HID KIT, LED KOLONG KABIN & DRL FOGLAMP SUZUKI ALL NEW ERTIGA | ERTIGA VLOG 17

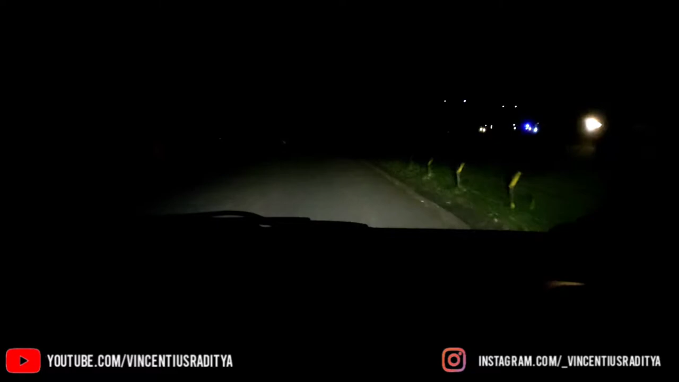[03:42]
buat gua segini sinarnya sudah lebih dari cukup untuk high beam gua tetap menggunakan bulb standar teman-teman karena di tipe only R3 ini antara